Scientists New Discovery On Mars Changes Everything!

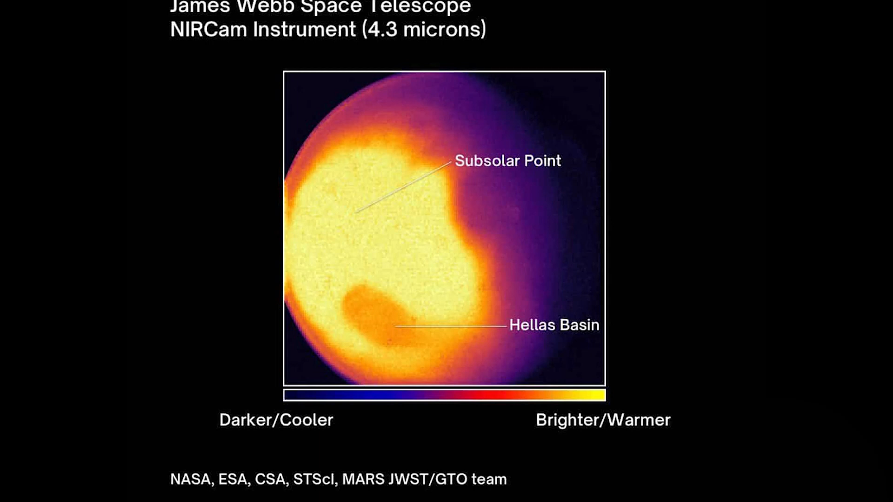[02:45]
The top right, top left, and bottom left corners of the first image each have three lighter brown patches that break up the predominantly molted dark brown color.
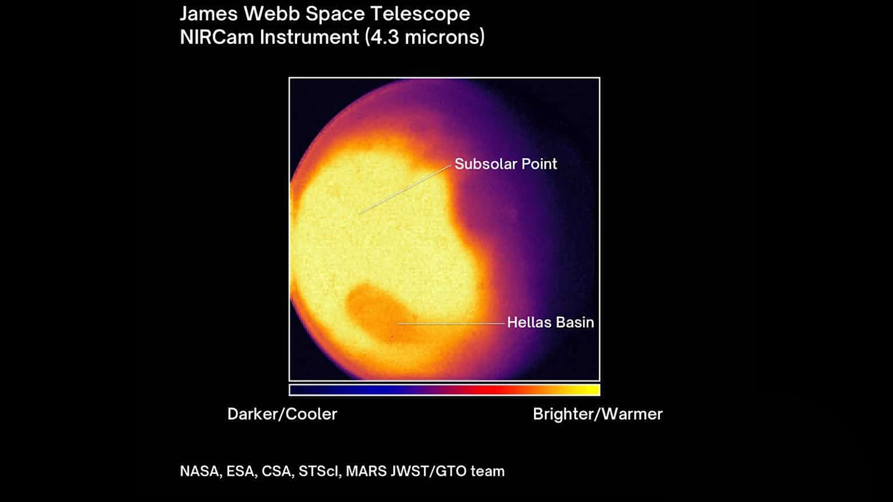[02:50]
The color coding indicates that these lighter parts are brighter.
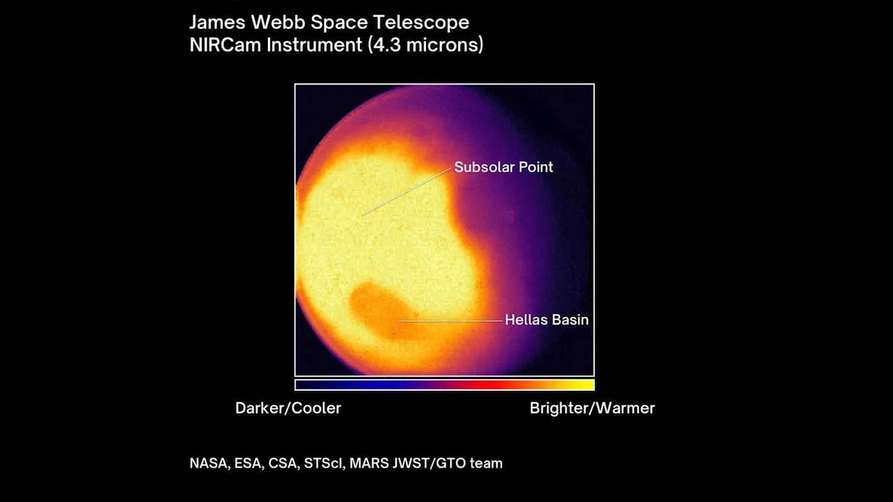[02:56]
Cerritus Major, Hyugen's Crater, and Ahela's Basin are all indicated by arrows. These images of Mars aren't all that impressive when compared to the super
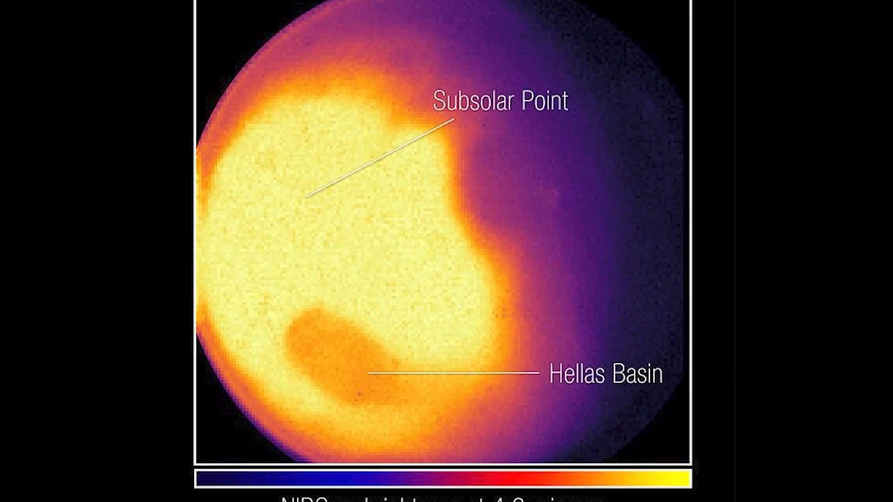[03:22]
This possesses special challenges to the observatory, which was built to detect the extremely faint light of the most distant galaxies in the universe.
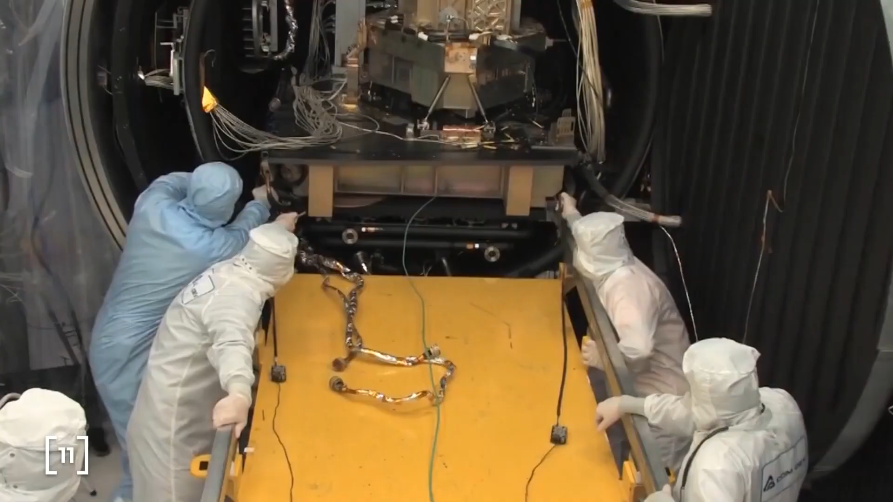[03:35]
Webb's instruments are so sensitive that without special observing techniques,
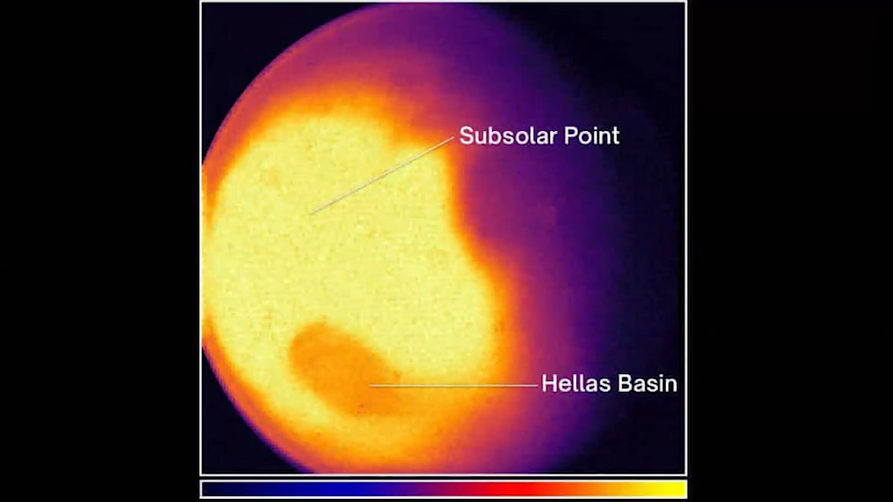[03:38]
the bright infrared light from Mars is blinding, causing a phenomenon known as detector saturation.